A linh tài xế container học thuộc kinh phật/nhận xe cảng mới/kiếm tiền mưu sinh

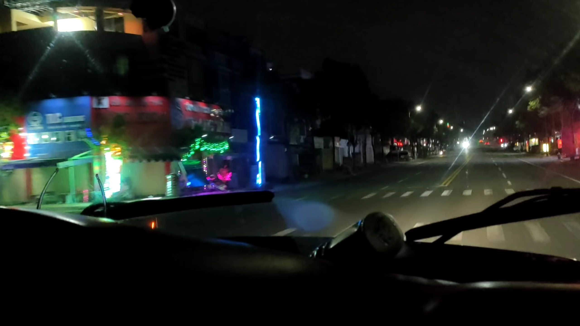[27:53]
Được, giờ được. Xuống đó rồi làm gì? Đường này giờ đường này thấy cũng vắng nè.
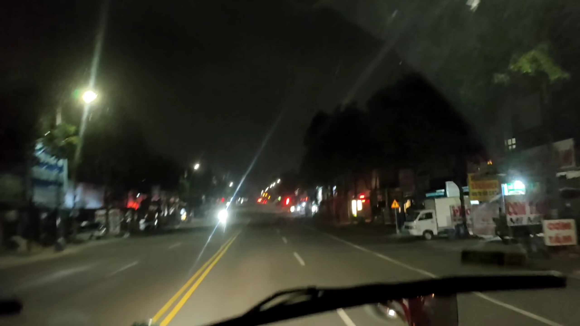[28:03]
Đường này mà người dùng nhiều lắm ấy. Ủa đường này đi thẳng là ra tới đâu ta?